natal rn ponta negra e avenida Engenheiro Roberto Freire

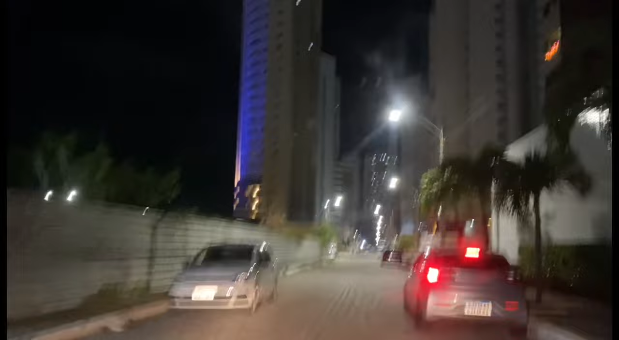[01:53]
Estamos aqui na rua Leonora Amstron. Aqui é a parte de dentro de Ponta Negra. A outra parte está aqui para trás. Aqui a Praça dos Gringos está aqui para trás. Aqui é a parte de dentro aqui.
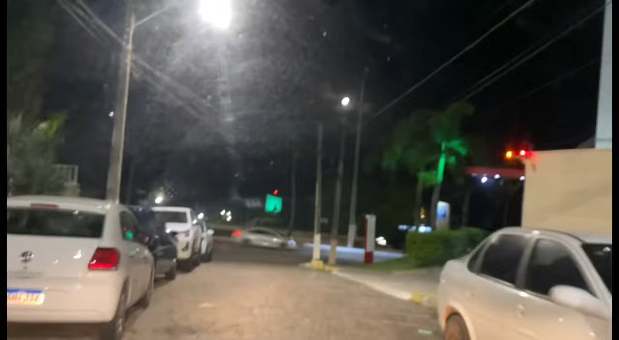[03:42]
Aqui é a rua Doutor Anderson Dutra de Almeida.
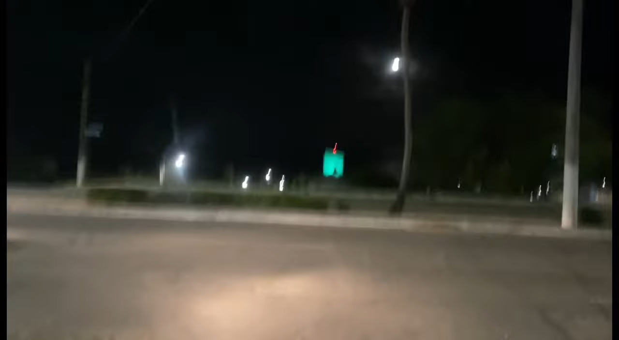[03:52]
Eu vou voltar na rua que eu estava para fazer para o outro lado. Eu vou subir nessa próxima aqui.
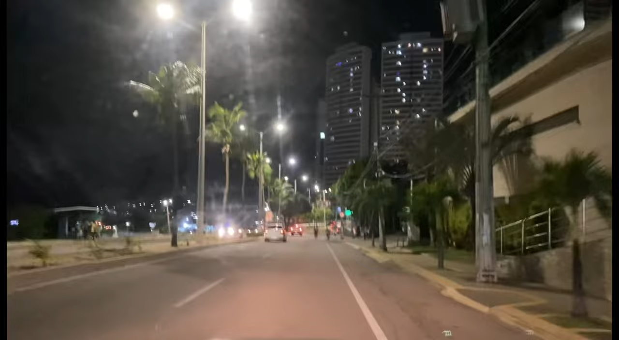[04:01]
À direita. Aqui já é a Avenida Engenheiro Roberto Freire. Avenida Engenheiro Roberto Freire aqui.
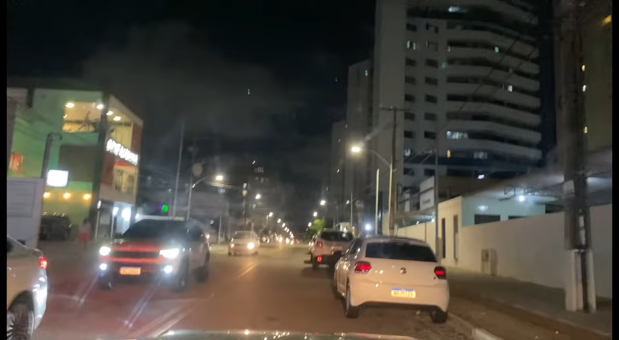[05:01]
Aqui em Ponta Negra. Aqui já é a rua Praia de Ponta Negra. Aqui tem esse flat aqui, ó. Hotéis, R$ 95,00 por pessoa. Duas, já dá para negociar. Padaria Olga, pão de queijo. Já são R$ 9,15.
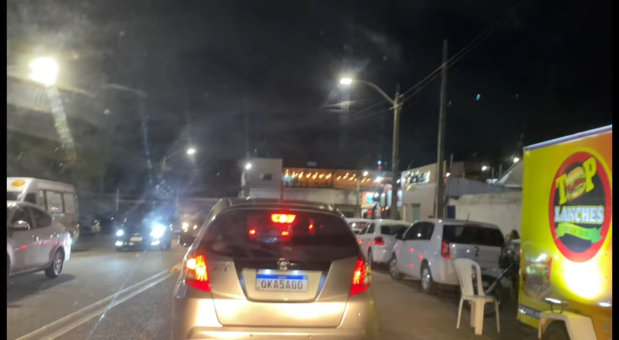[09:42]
Aqui do lado já vai estar a feirinha de artesanato de Ponta Negra. Estamos em Ponta Negra, Natal, Rio Grande do Norte. Aqui passamos...
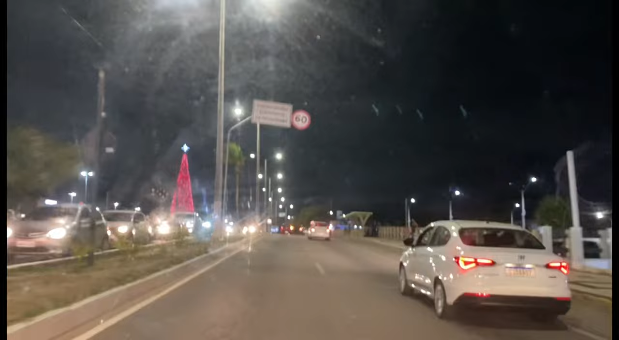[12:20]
A parte da iluminação aqui. Deu para ver um pouquinho da flor de Natal. Já fiz um vídeo essa semana aqui. Devo voltar aqui em breve de novo.
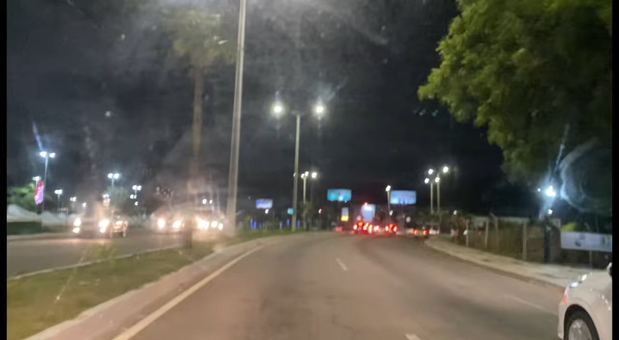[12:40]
Fazer uma live aqui na praia. Aqui no Conjunto Ponta Negra. Mostrar um pouco mais aqui para vocês. Começar subindo ali de baixo. E aí a gente faz um vídeo legal. E faz a live em cima. No alto. Aqui para a direita. Via Costeira. Lá para a direita. Onde entrou esse carro preto ali. Não deu para ver não.
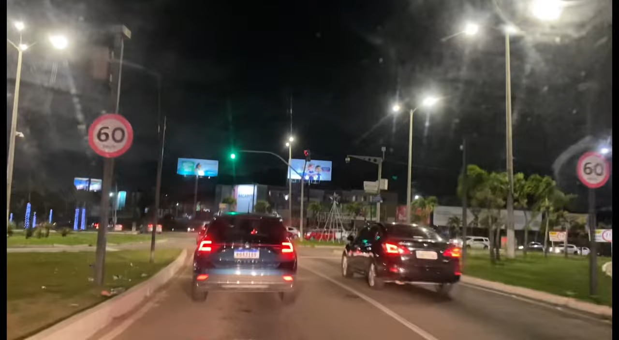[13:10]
Também não era preto. E aqui dá para ver um pouquinho da ornamentação de Natal.
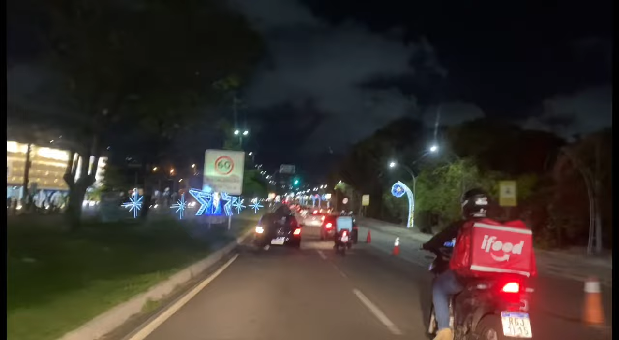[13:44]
Eu vou mostrar aqui um pouquinho mais dessas ornamentações. Vamos até um pouco mais para frente aqui. Acho que estão pintando aqui. Será que João de Santo Cristo ficaria impressionado com essas luzes de Natal? Na época que ele foi para Brasília e ficou. João de Santo Cristo.
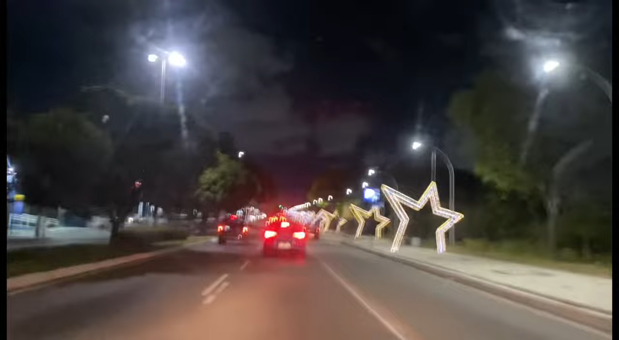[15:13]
Fico mais por aqui em Ponta Negra. Olha, coisa bonita pessoal. Aqui do lado direito. Muito bonito mesmo. Cidade do Natal. Natal em Natal, né?
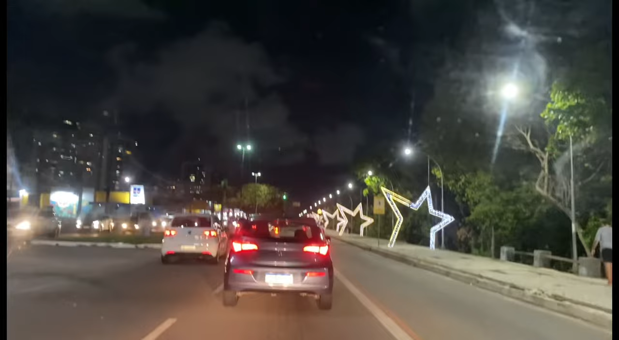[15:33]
Tudo muito bonito mesmo. Aqui na Engenheiro Roberto Freire. Nove horas e vinte e oito minutos. Vamos até o Cidade Jardim e volta. O tempo vai passando aqui. Mostrando aqui para vocês a ornamentação.
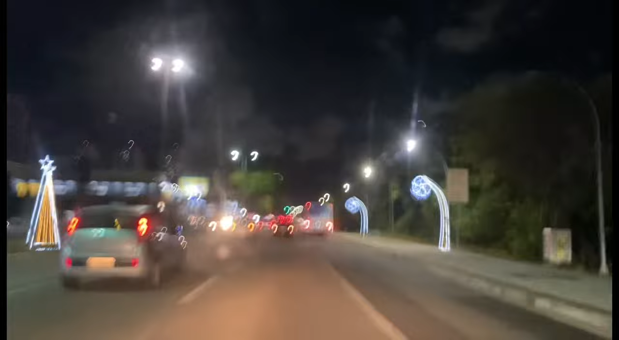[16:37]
Cidade do Natal. Esse período natalino. O Shopping Cidade Jardim também. Já está bem. Já há um tempinho.
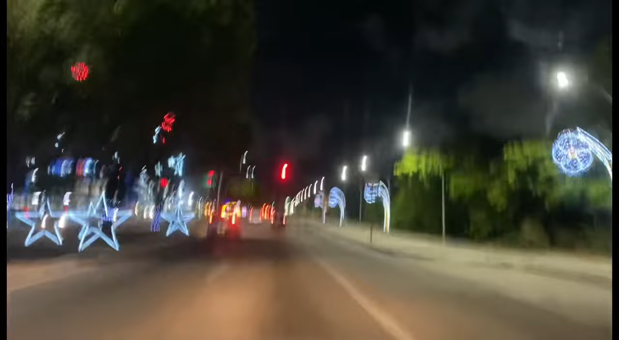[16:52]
Já está bem. Com toda a sua ornamentação. Está bem bonito lá.
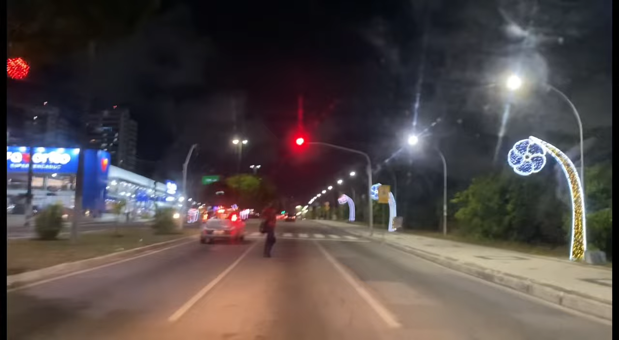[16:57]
Não esquece de deixar aquele like para a gente. Se não for inscrito no canal. Se inscreva. Fique à vontade para deixar aquela mensagem. Agradecemos de coração.
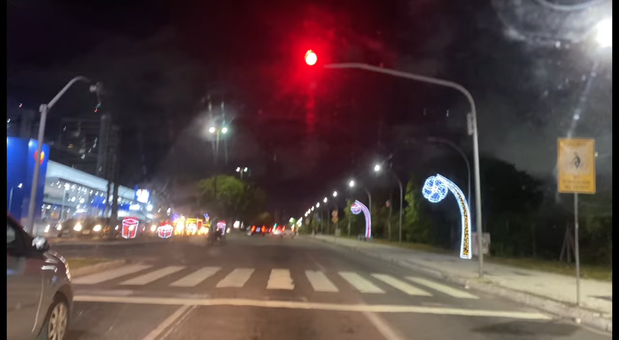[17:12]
Quem sabe você pode se tornar um membro também do nosso canal. E nos ajudar nos nossos deslocamentos. Aqui do lado esquerdo. Está bem legalzinho aqui as ornamentações. Aqui do lado esquerdo no canteiro. Vamos ver se dá para vocês verem aqui. Aqui o carro está passando. Mas acho que deu para ver alguma coisa.
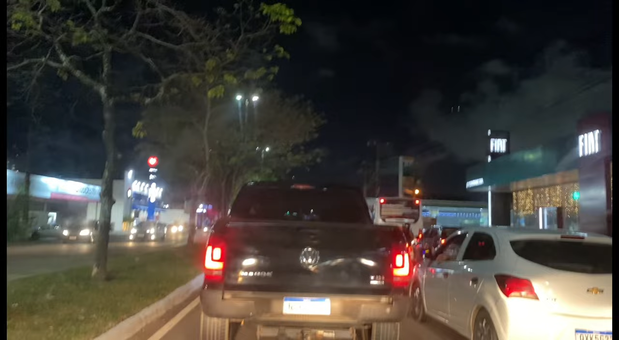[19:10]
Quando vocês estiverem assistindo esse vídeo amanhã, que é hoje. Os motoqueiros aí passando entre os carros para fazer a entrega rápida. Baripalese aqui do lado direito.
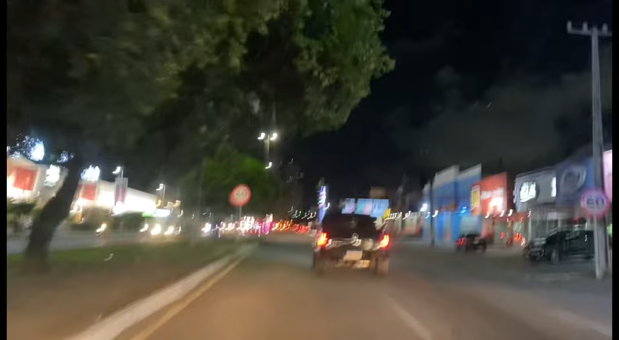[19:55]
Aqui o Cidade Jardim. Vamos fazer um retorno.
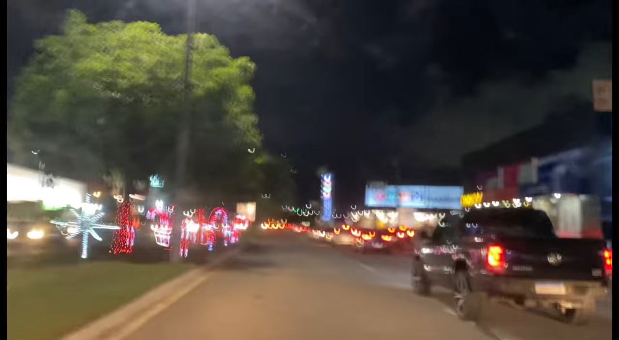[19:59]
A gente mostra um pouquinho aqui da lateral do shopping Cidade Jardim. Mais um supermercado Nordestão.